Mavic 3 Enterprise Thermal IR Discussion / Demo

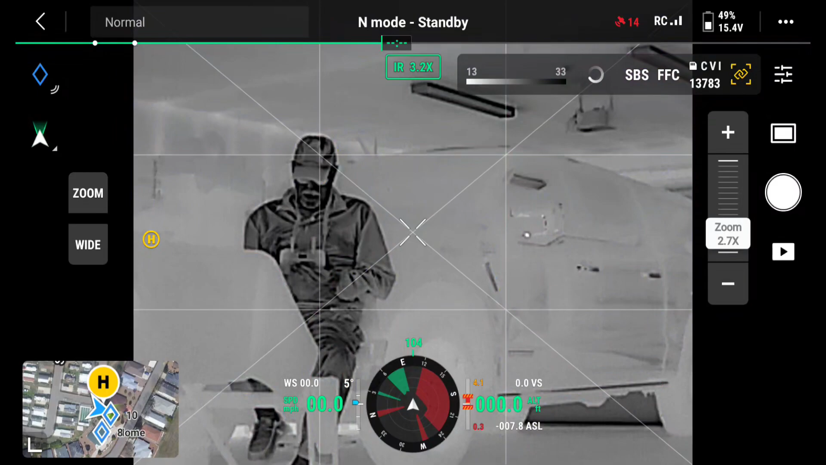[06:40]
now I'm at 32 to 932 degrees.
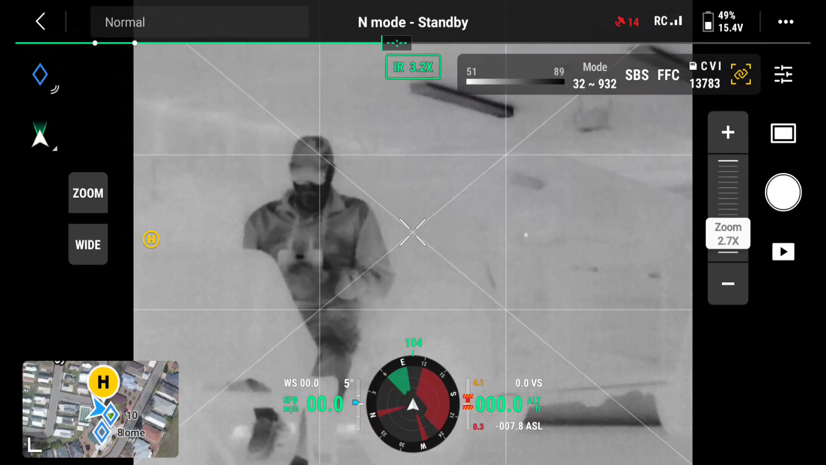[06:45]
A little blurrier on the image, you notice. I can zoom in and zoom out.
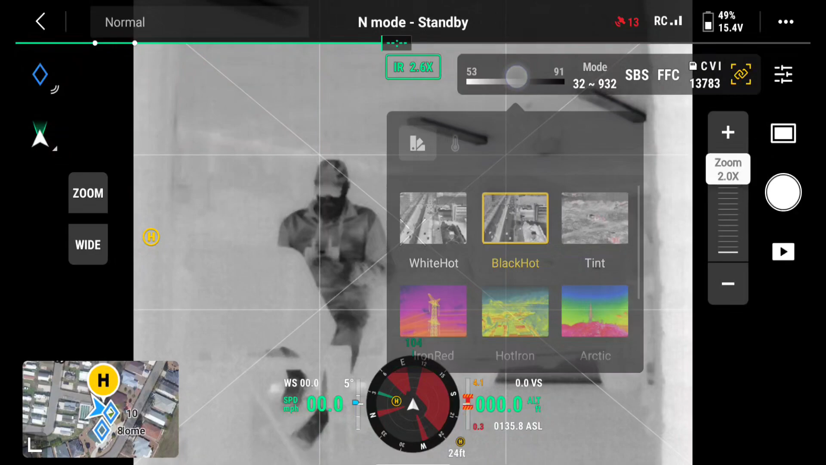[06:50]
So I click the IR. I'm still on black hot. I click the temperature.
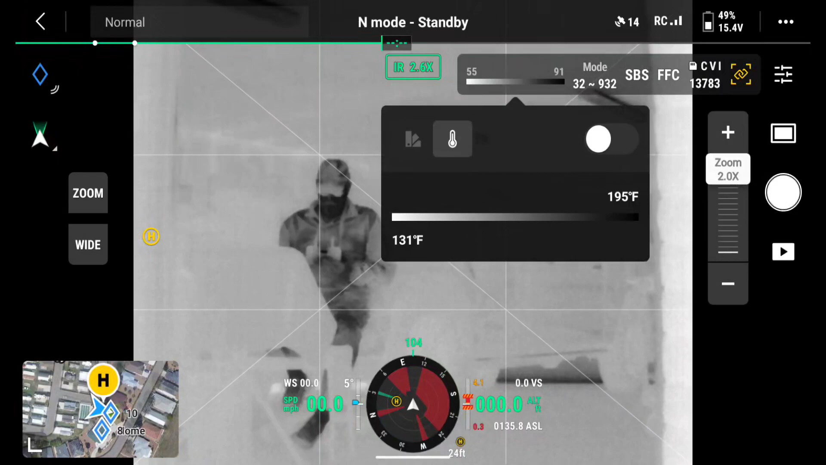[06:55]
On screen: scale top 195°F, scale bottom 131°F
I turned it on here. It does remember the last time I used it. So each mode, whether you're wide or precision on your temperature, on your IR, you'll remember the settings you last used.
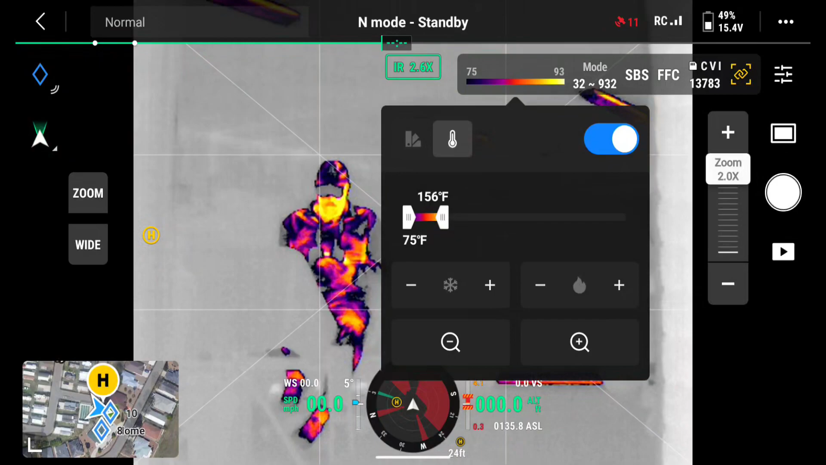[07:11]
So 156 high side, 75 on the low. You see I'm highlighted. There's my feet.
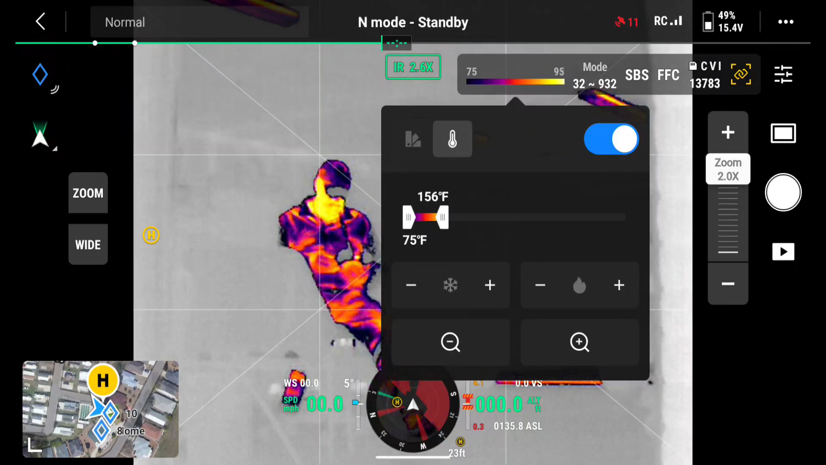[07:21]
You kind of see my knees and that.
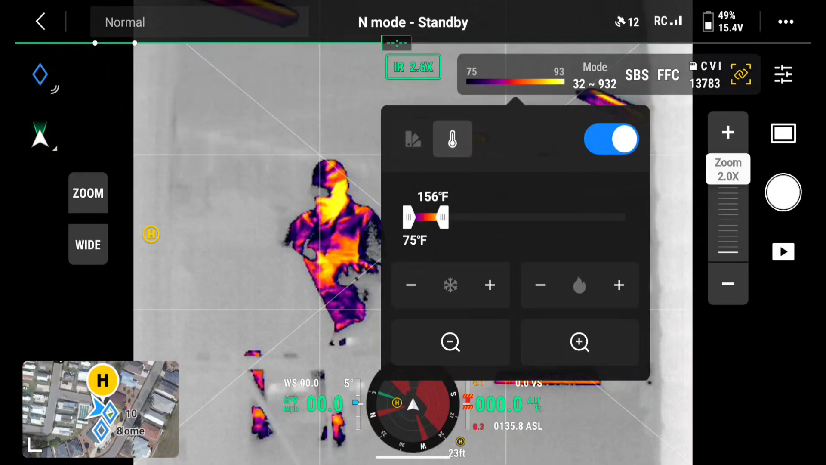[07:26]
So I'm going to go back to the narrow or precision temperature measurements.
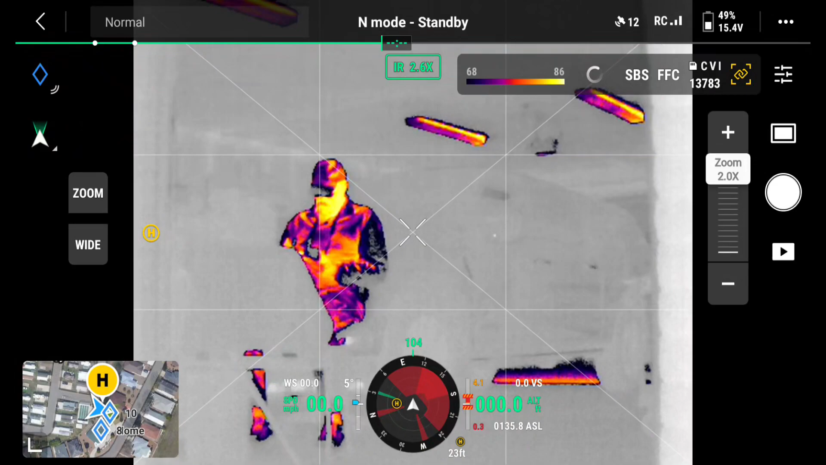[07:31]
There you go.
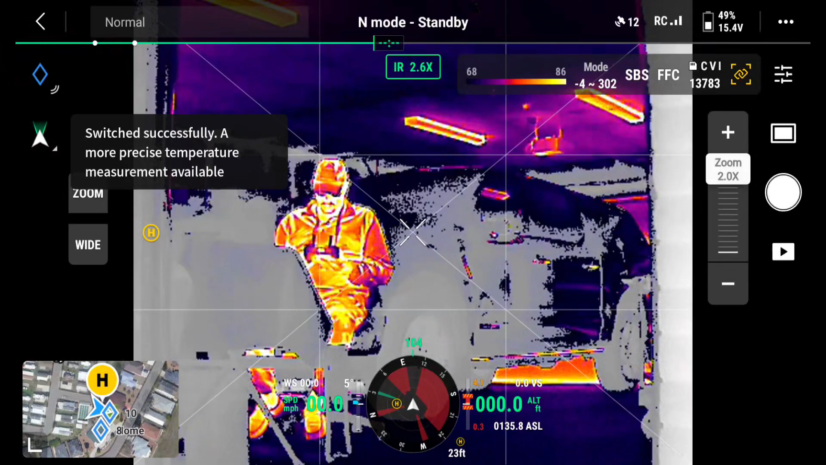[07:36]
I had someone try to tell me that IR doesn't measure temperature.
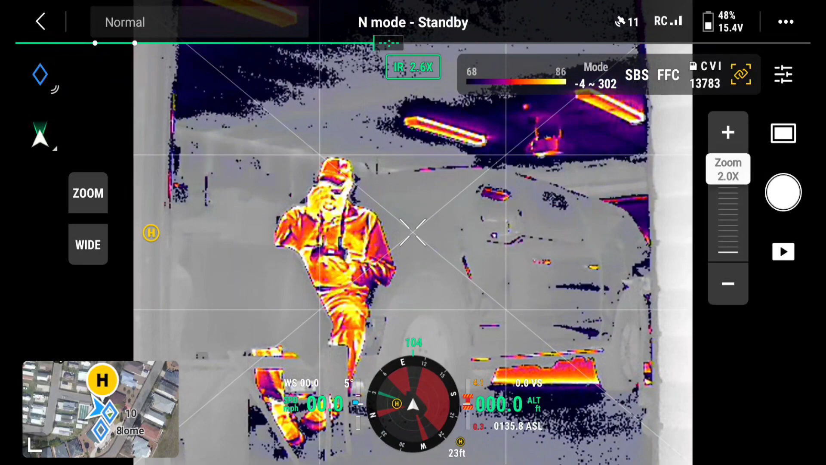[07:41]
Yes, it does. It responds in temperature settings.
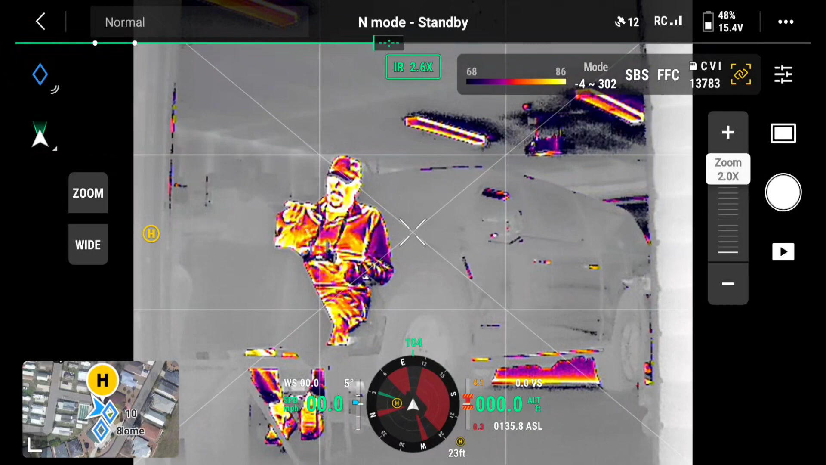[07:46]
It's thermography.
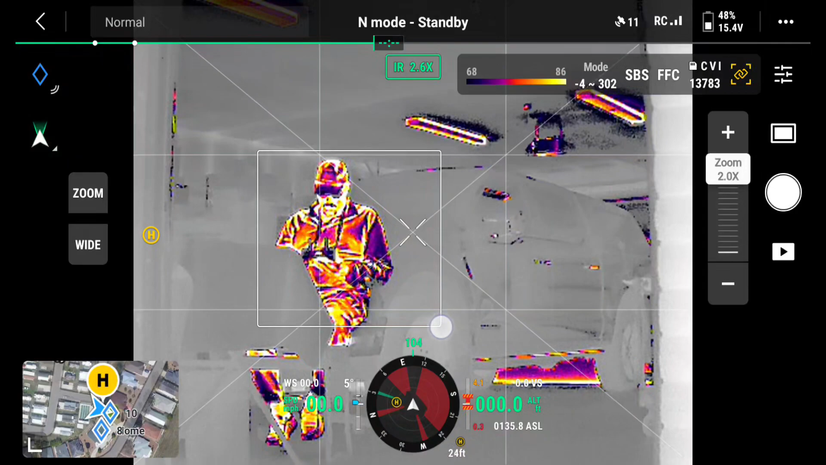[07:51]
But if I look, I can see the temperatures within the areas I'm interested in. So it does report to me temperatures.
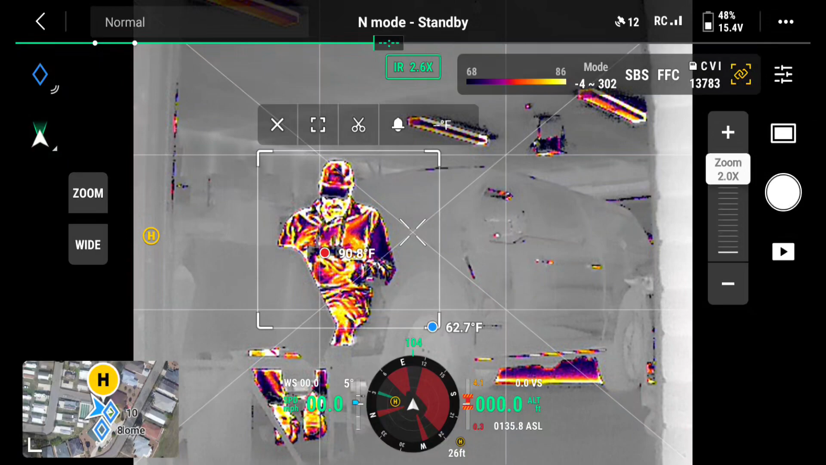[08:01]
Okay. So again, if I zoom in,
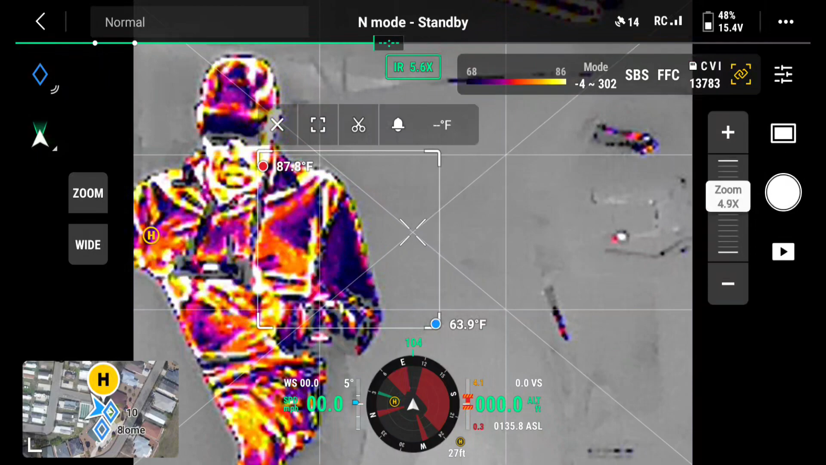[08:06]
On screen: min 63.9°F
you'll see the precision or the IR is not as
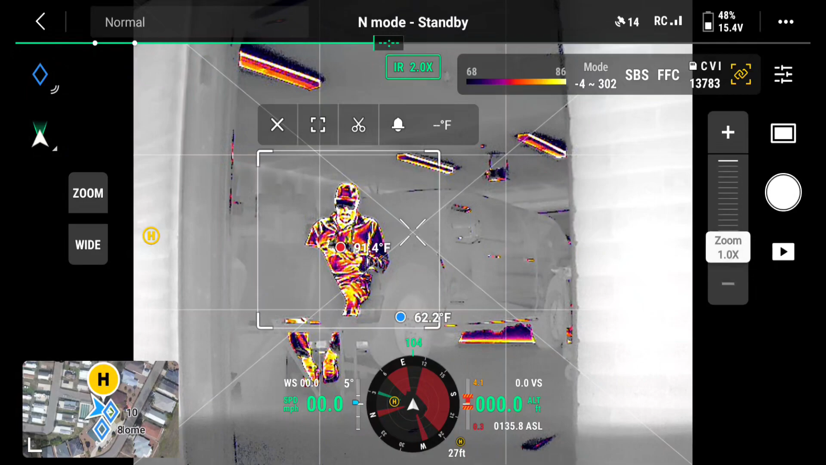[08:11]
detailed as when I'm zoomed out. And I will do some flights with this, but I wanted to share with you some of these settings on IR as well.
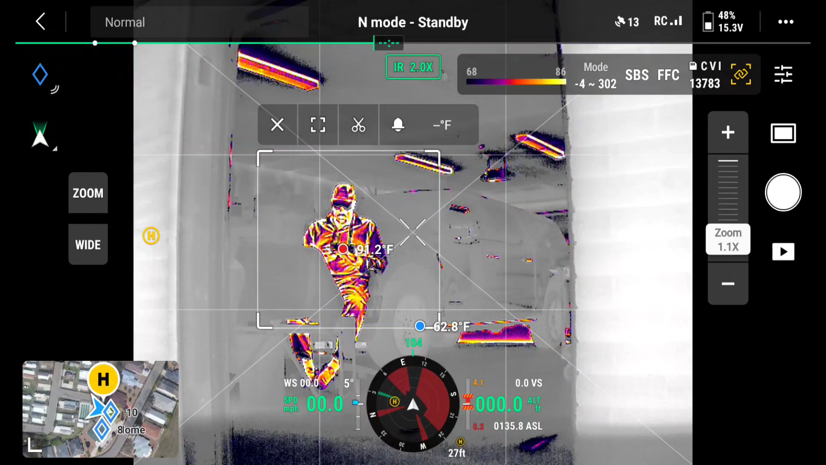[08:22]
Now, I'm not sure if there's anything else we need to really talk about.
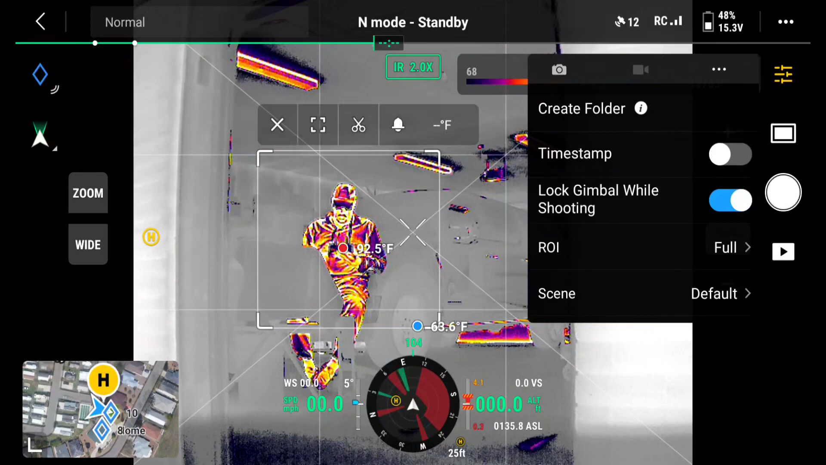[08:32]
What I covered with you was the IR modes,
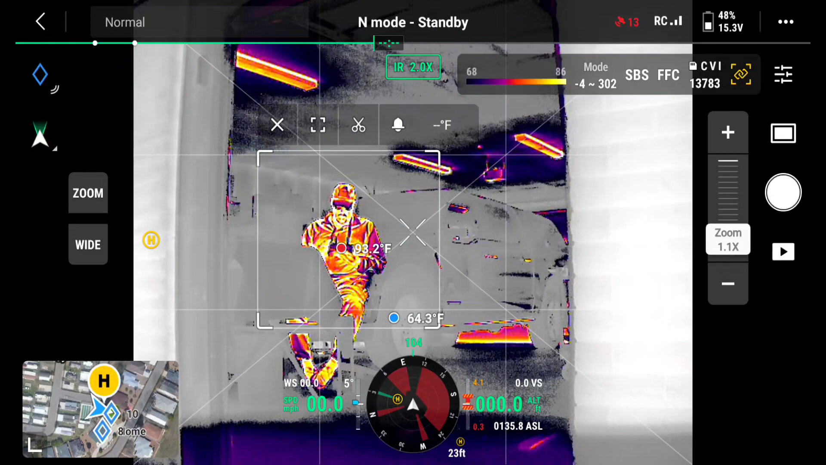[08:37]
zoom link, and side-by-side SBS.
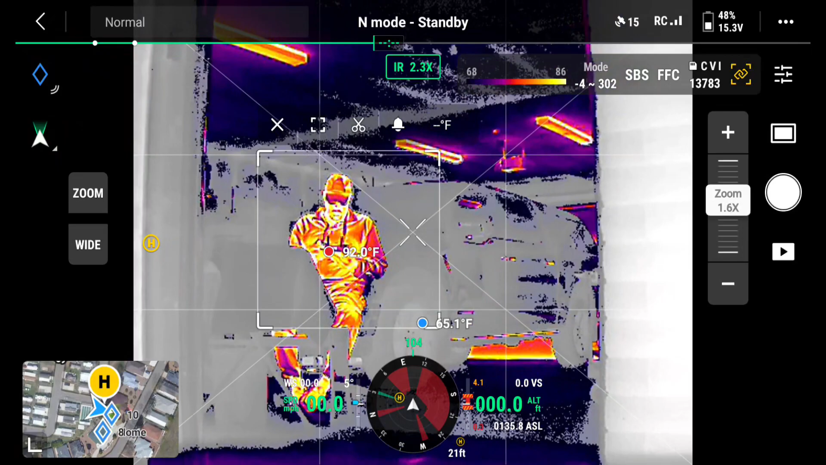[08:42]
So there you can see a side-by-side image.